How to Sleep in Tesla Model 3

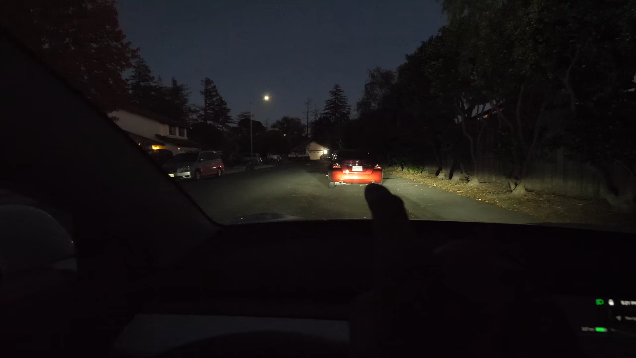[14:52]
They can see right out but not further down where that red car is is a pretty good spot because on the right you see all this fence and there's no high windows that can see out. So you're protected on the right side.